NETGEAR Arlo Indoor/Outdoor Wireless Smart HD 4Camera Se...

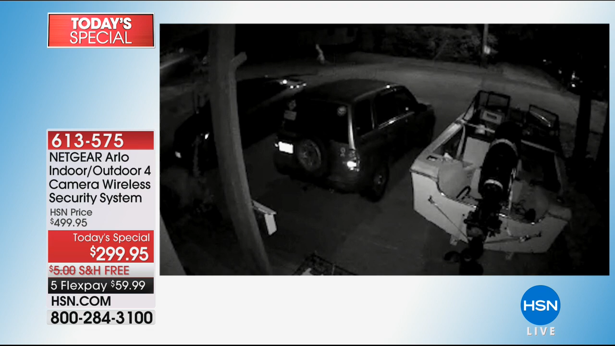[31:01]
We have a lot of videos of people seeing the Arlo on somebody's house. They're walking up. You can tell they're up to no good.
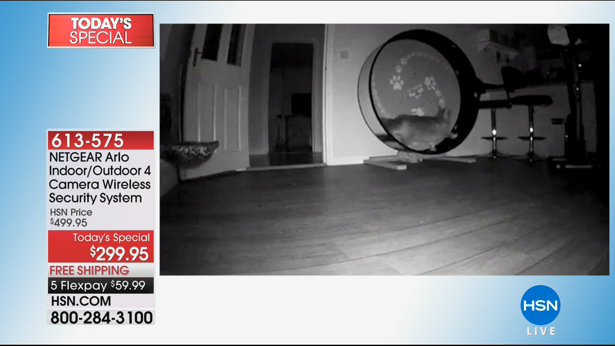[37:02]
This is a cat exercising in the middle of the night. So indoor, outdoor, you're getting four. Oh, these little guys, they stole the Girl Scout cookies and they're eating, he's eating the box of thin mints.
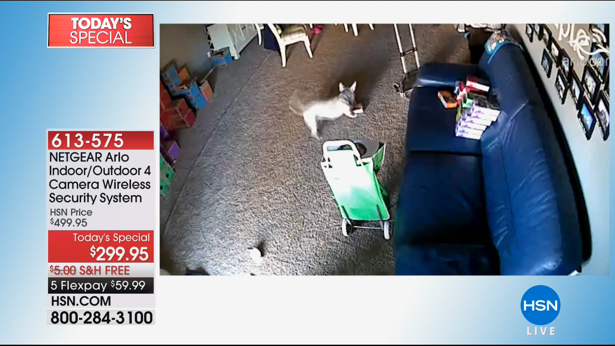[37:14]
Because they can smell the cookies inside. Exactly. A lot of really cute. That's how I eat Girl Scout cookies too. I just eat them like out of the box. Steal them in the middle of the night. Oh, look at this. You want to see the cat from you know where? There it is. Look at the cat. Can you imagine?
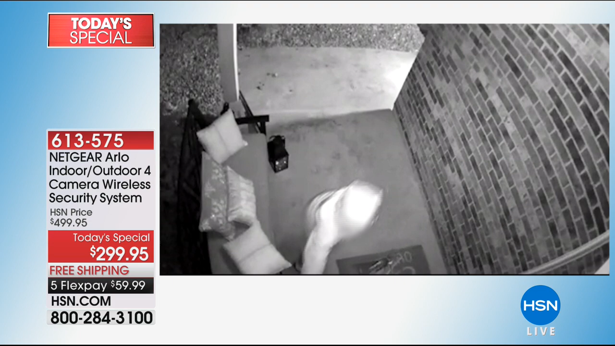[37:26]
You wonder where your laundry room is. So watch. There's Ding Dong Ditch. There's a little Ding Dong Ditch punks. Yeah. There's a bear inviting himself to something.
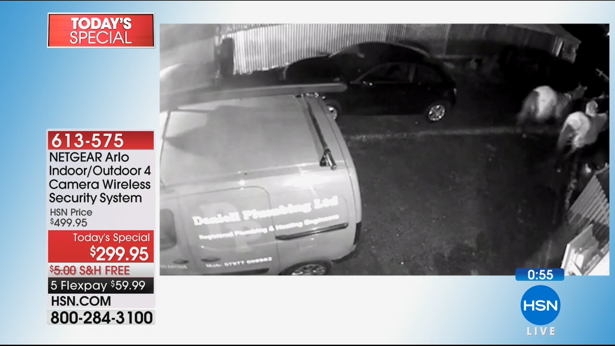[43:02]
Nobody can argue with the video. Again, these are real videos right here that you're looking at that people send in to Arlo of bears, scary people, people that you wouldn't suspect, breaking into cars.
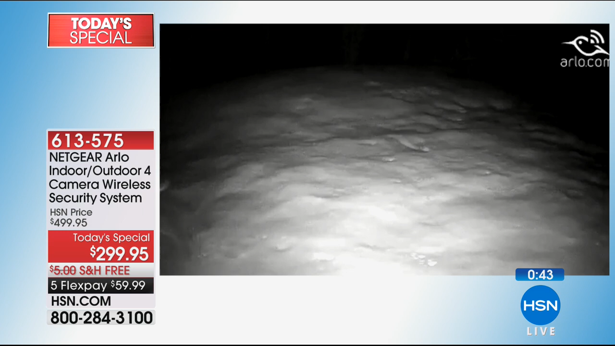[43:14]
Hey, listen, if you've got people house sitting for you, if you've got people you don't know that are working in your house, you know, I have these in my house and, you know, I have somebody comes to my house every two weeks that cleans their house for us. And I am telling you, you know, it's part of it.